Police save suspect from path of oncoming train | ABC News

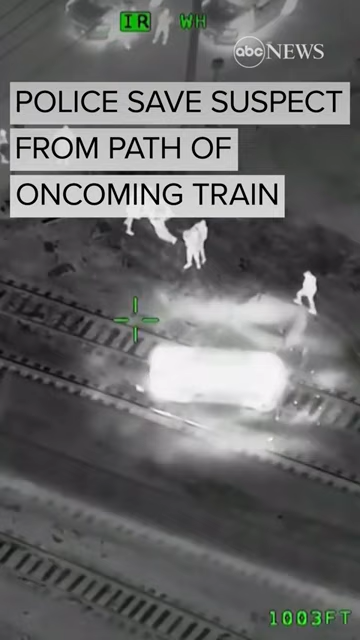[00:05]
Radio train struck the patrol car Struck the patrol car I believe they may have just got the guy out in time